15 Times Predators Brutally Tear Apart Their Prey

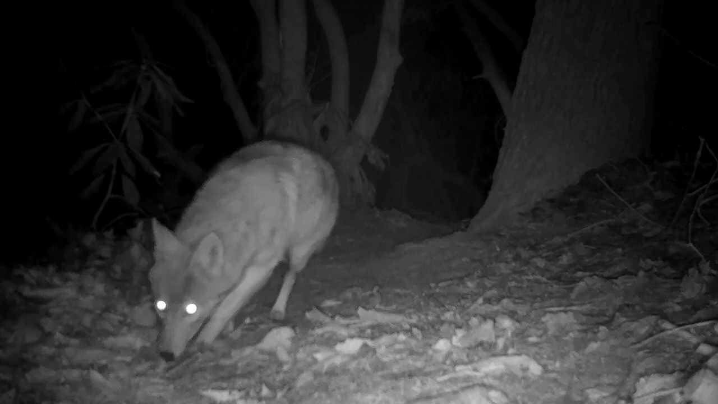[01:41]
He sniffs, pauses, looks around and repeats the process until he finds the fluffy bunny. It's time for dinner once he's finished.
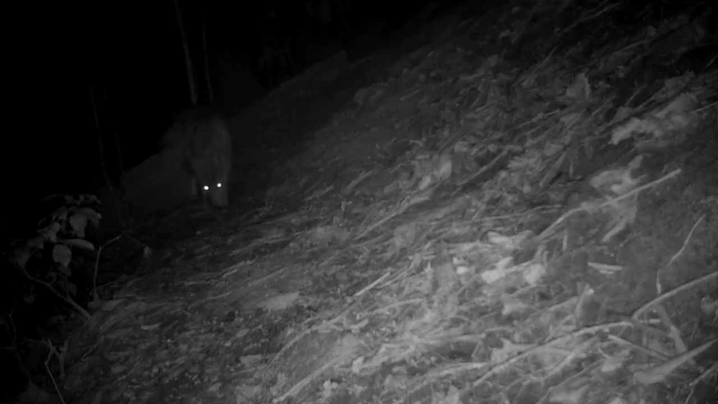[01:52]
Coyotes are diurnal by nature but their sleeping pattern or circadian rhythm is affected by their environment and location.
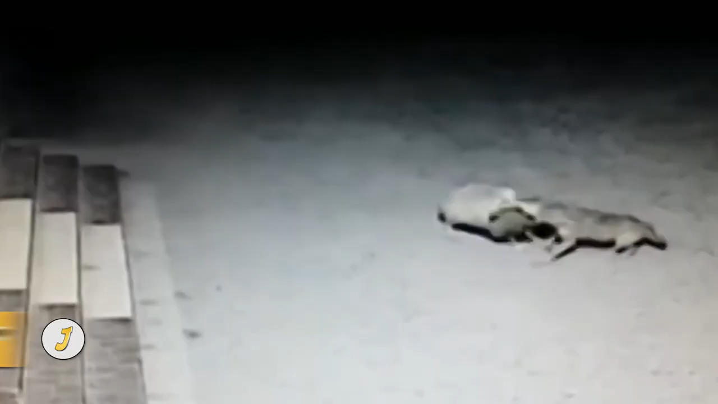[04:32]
Number 12. Wolves attack sheep. These wolves show no remorse when they ambush a bunch of sheep in their enclosure.
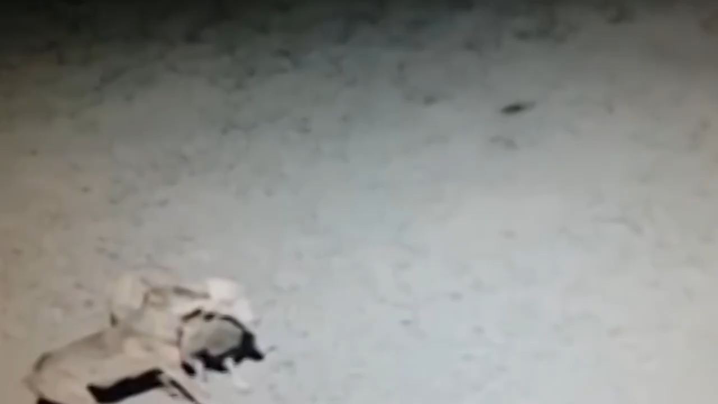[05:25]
Wolves are considered pests in many parts of the world because they do exactly what this wolf is doing in this video, which is attack livestock.
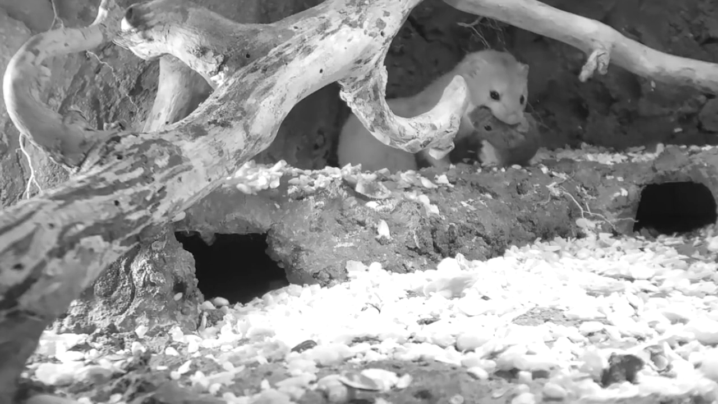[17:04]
Maybe the weasels have decided to move in, and they want to make sure there aren't any squatters in the house.